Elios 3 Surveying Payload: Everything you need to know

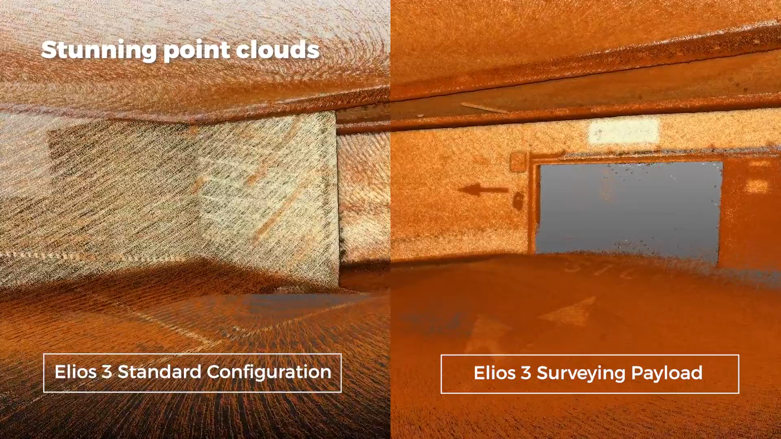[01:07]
With the addition of the latest Oster REV7 OS0 128 beam LiDAR it has a sensing range of up to 100 meters and more than 1.3 million points per second.
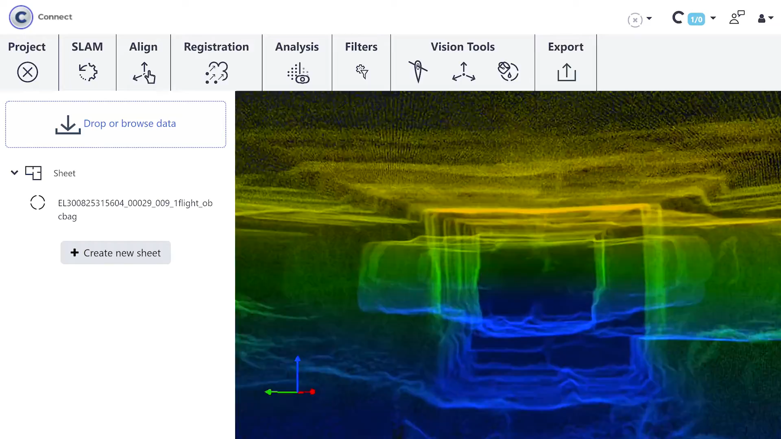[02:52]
PharoConnect offers a series of SLAM-based presets fine-tuned according to the most common data capture scenarios for the Helios 3. This includes outdoor environments, tunnel and confined space workflows.
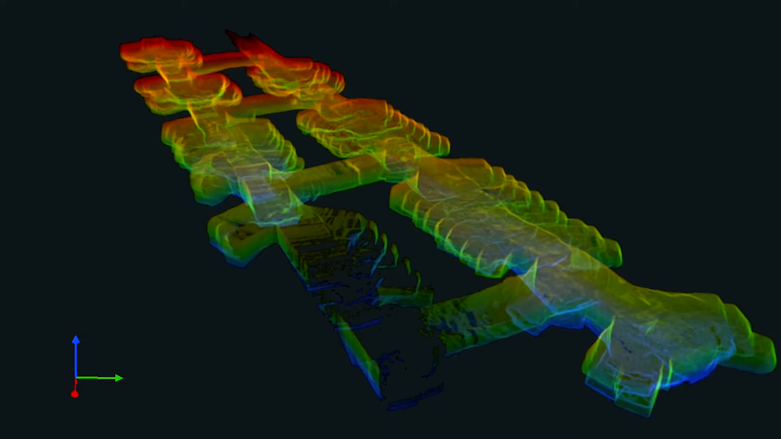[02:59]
PharoConnect also allows you to refine the Helios 3's 3D modeling with various filters such as outlier removal, surface noise reduction, cropping and smoothening.